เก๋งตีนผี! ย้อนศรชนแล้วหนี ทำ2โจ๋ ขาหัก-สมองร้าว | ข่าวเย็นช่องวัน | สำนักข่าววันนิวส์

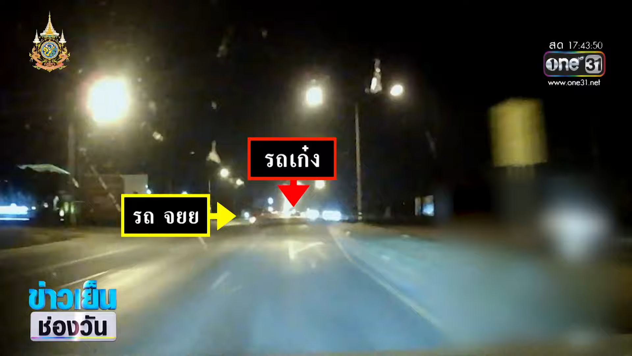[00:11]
นี้ไปแล้วค่ะ ให้ดูอีกรอบหนึ่งอันนี้เป็นภาพที่ได้มาจากล้องติดหน้ารถพลเมืองดีนะ